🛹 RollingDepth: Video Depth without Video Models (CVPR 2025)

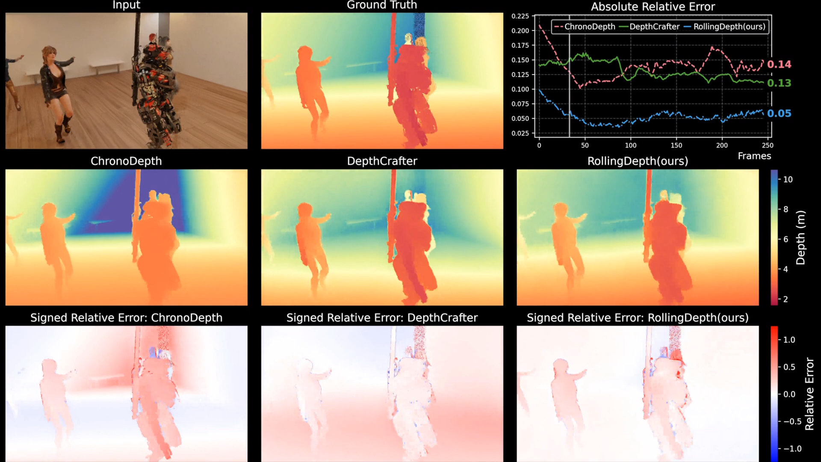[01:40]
In a direct comparison, our approach demonstrates a well-defined scene layout and achieves consistently low
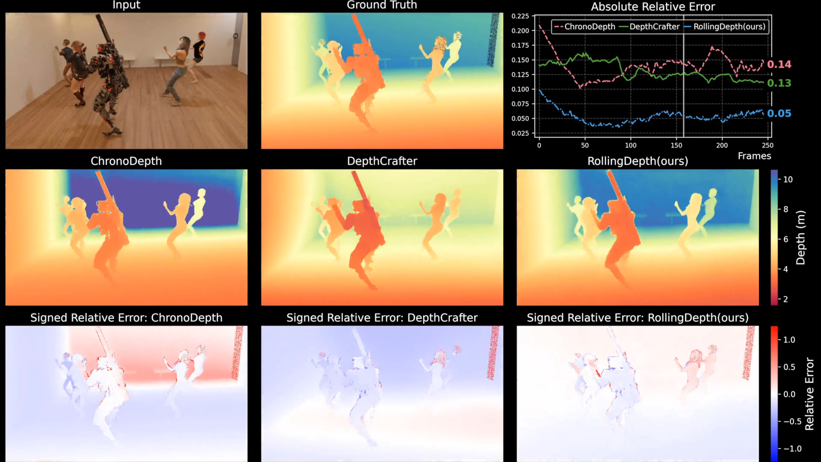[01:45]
errors in both the near and far fields across the video.
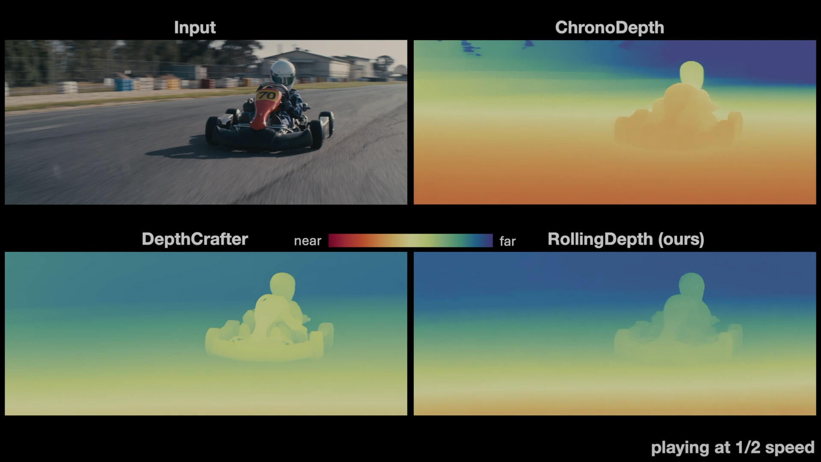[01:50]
In this scene,
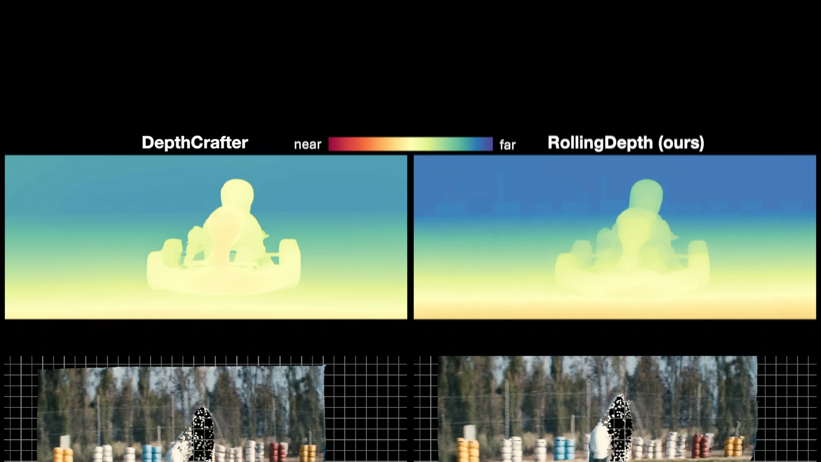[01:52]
our model achieves a consistent result by maintaining the same scale throughout the video. By unprojecting, we highlight issues in depth crafters' predictions,
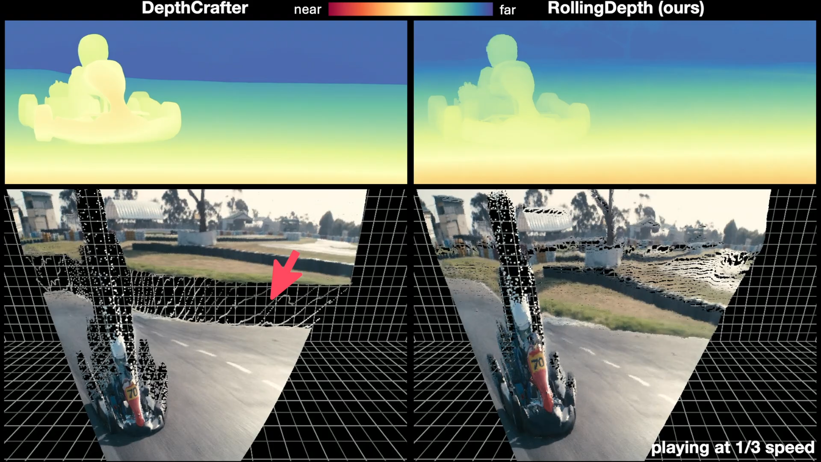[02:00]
such as scale changes and 3D disconnections. We show a comparison on a long video.
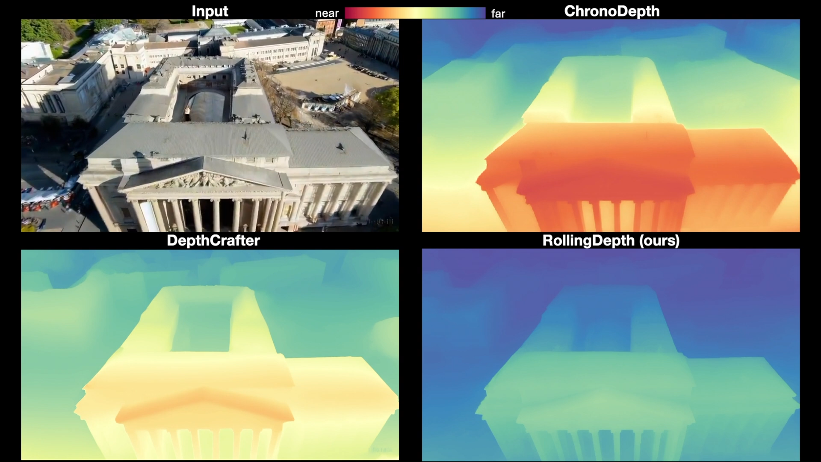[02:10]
First, in the highlighted region, depth crafter increases the distance incorrectly as the building moves closer,
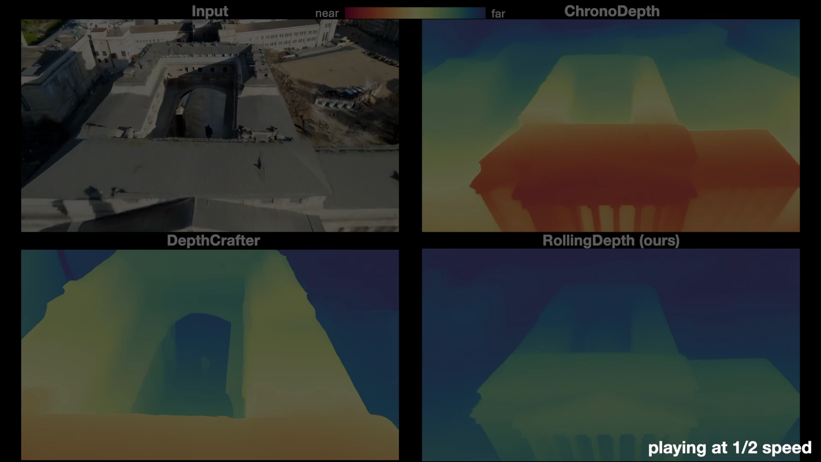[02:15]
and the depth color should transition to a lighter blue.